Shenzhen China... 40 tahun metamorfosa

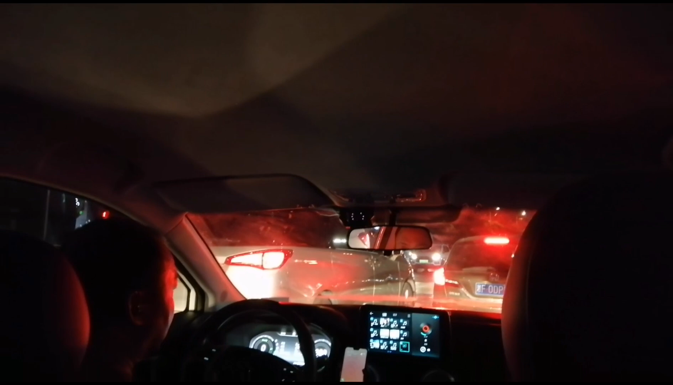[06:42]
Bersama teman saya, saya pergi menggunakan mobil listrik buatan China. Mobil merek China. Namun build quality-nya begitu rapi dengan susunan kluster-kluster yang nampak indah.
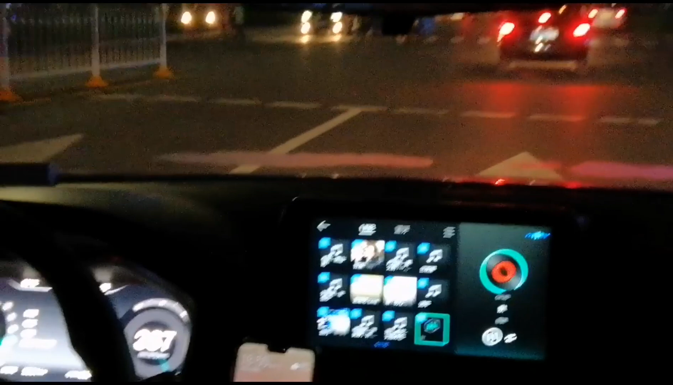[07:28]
kilometer yang masih bisa ditempuh dengan baterai yang ada di situ.